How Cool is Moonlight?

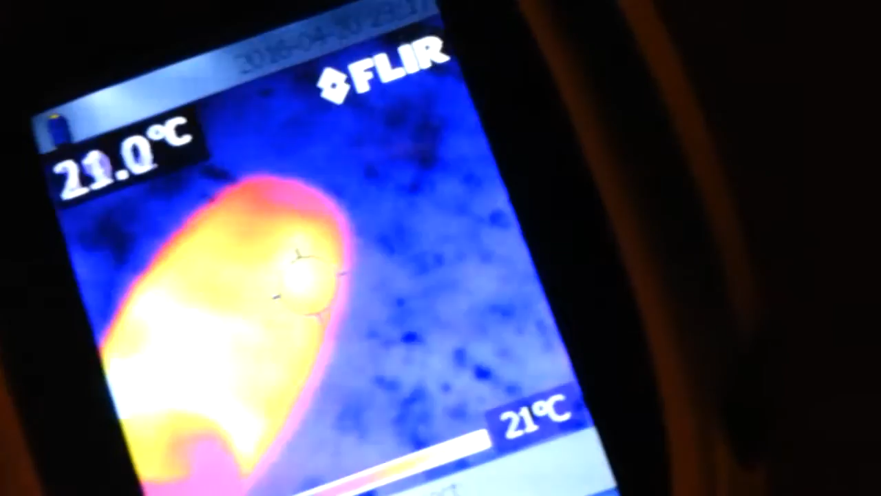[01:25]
On screen: spot 21.0°C
Now, the road there. I say it's up and down around 14.
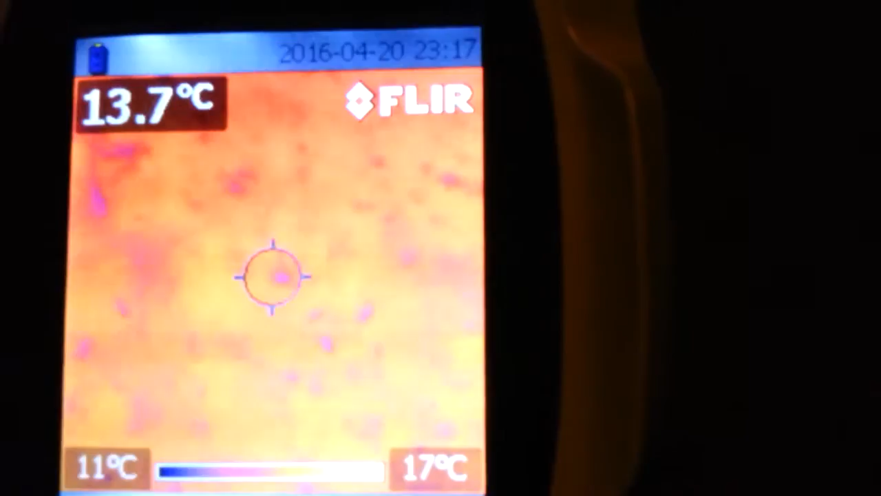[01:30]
On screen: spot 13.7°C, scale top 17°C, scale bottom 11°C
OK, 14 degrees C. So what I'm going to do now, I'm going to walk away from this light.
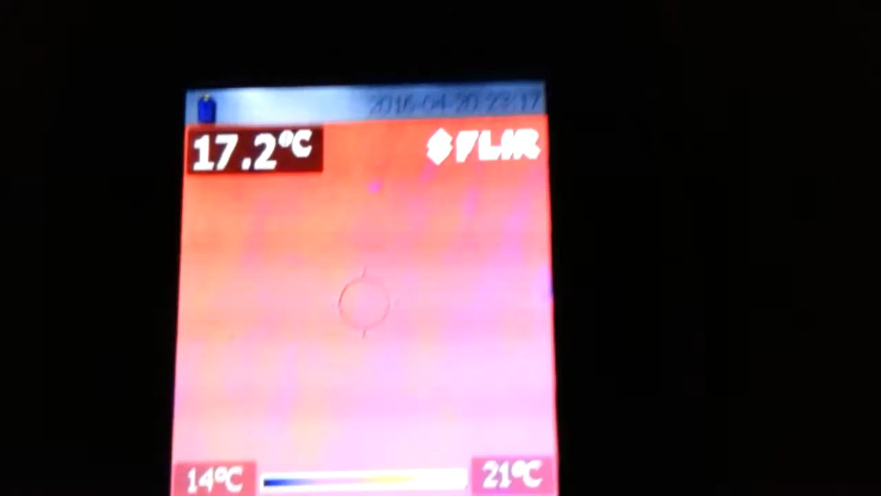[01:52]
On screen: spot 17.2°C, scale top 21°C, scale bottom 14°C
That's more, isn't it? Alright. And... As we come around... There!
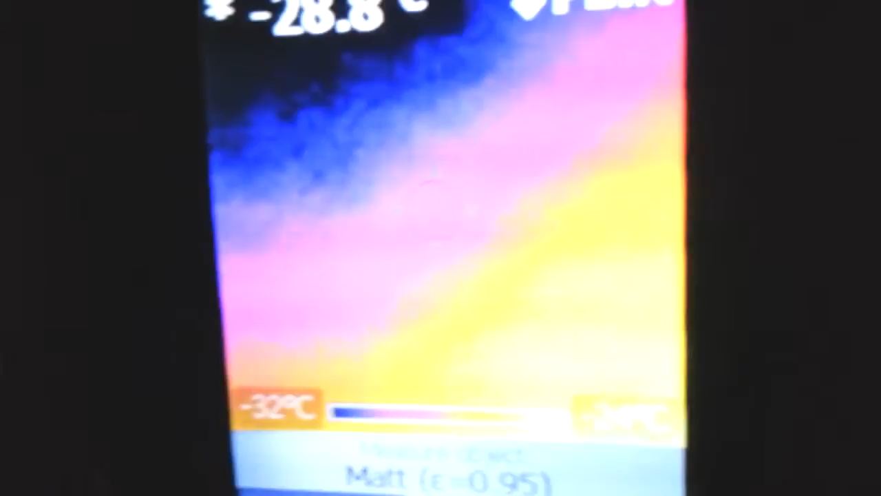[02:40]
Oh, the sky is cold. But where is the moon? Hello moon!
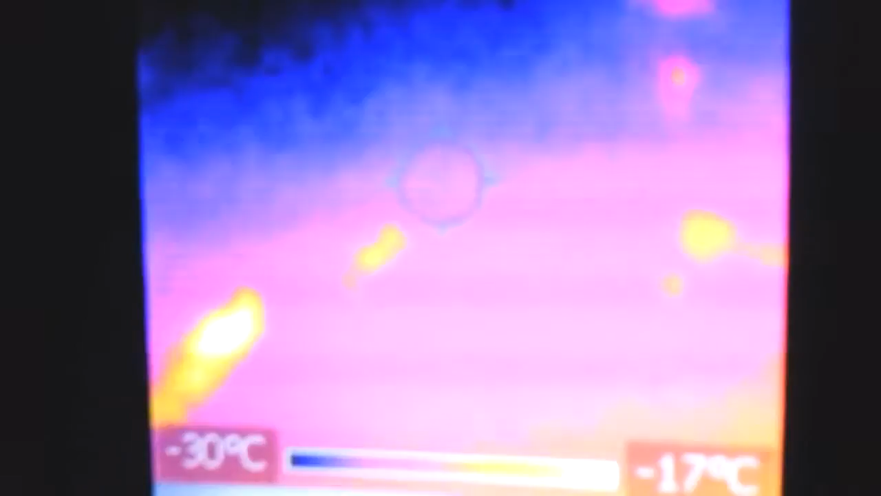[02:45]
On screen: scale top -17°C, scale bottom -30°C
Ah! Must be some cloud up there. Where is the moon? Oh yeah, that is cloud. There's the moon!
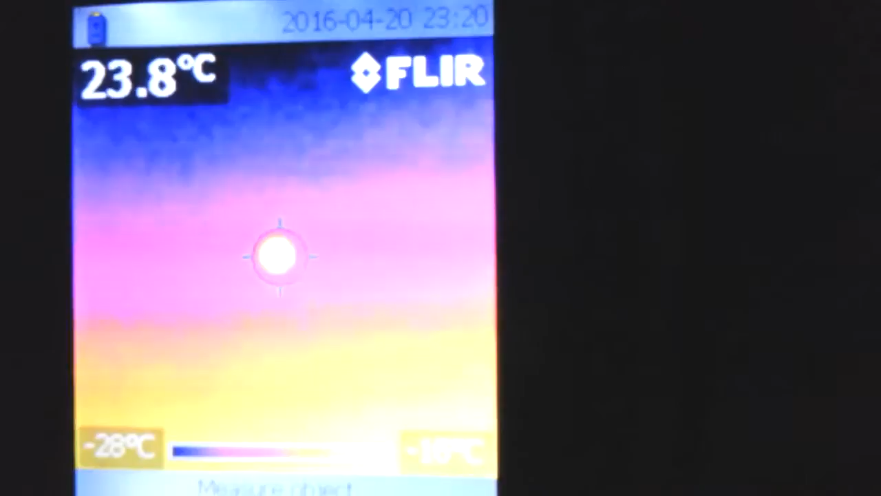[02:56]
On screen: spot 23.8°C
The moon is warm.
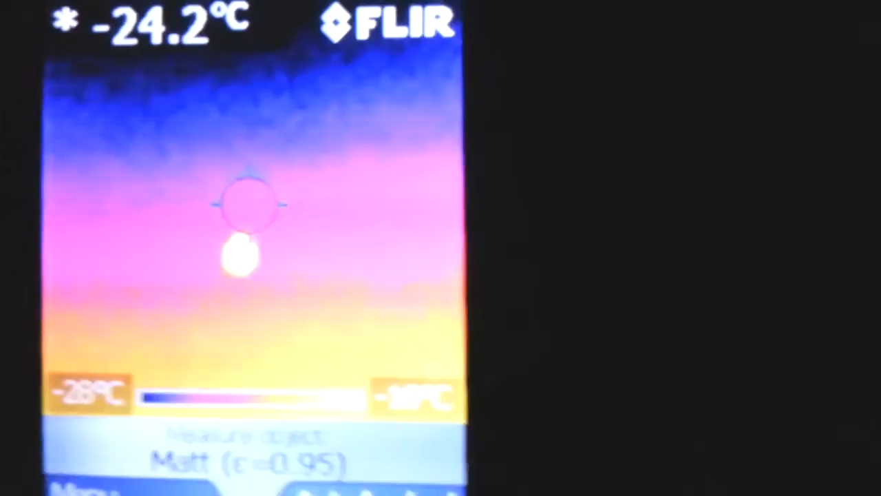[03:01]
On screen: spot -24.2°C
The sky is cold.
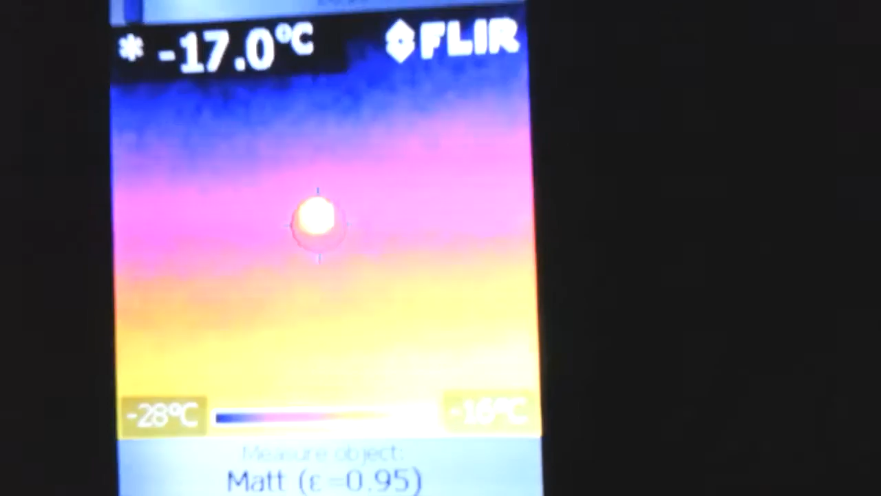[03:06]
On screen: spot -17.0°C, scale bottom -28°C
The moon is warm. Now just FYI, I've come back in the shade of the tree here.
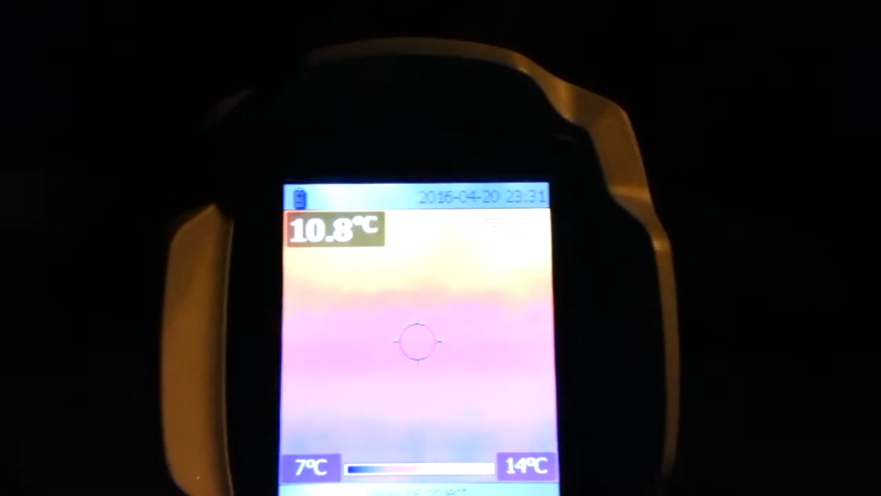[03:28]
On screen: spot 10.8°C, scale top 14°C, scale bottom 7°C
Oh, that's the trunk of the tree and...
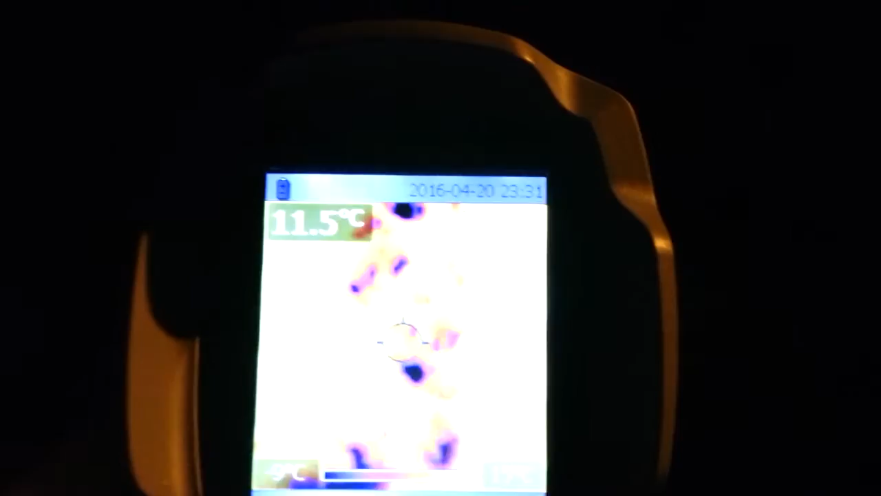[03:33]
On screen: spot 11.5°C
Oh my goodness. Tree seems relatively warm.
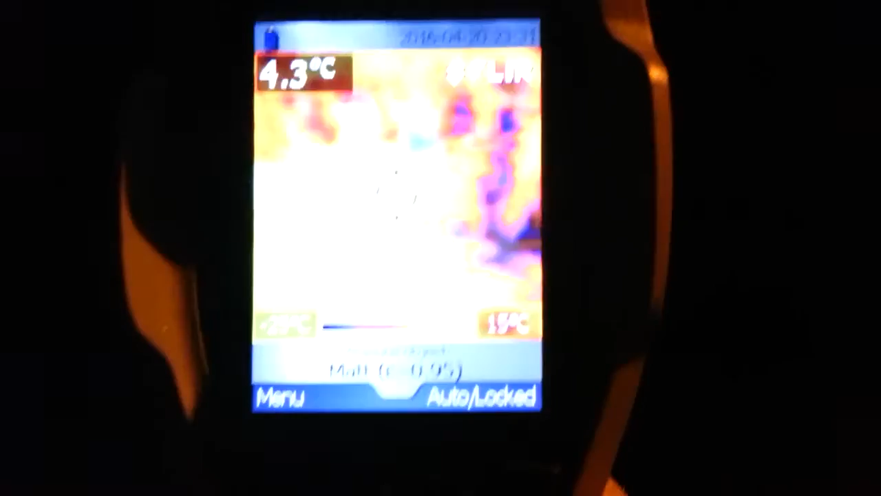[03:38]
On screen: spot 4.3°C
Compared to the sky that you can see through there. Well, well, well.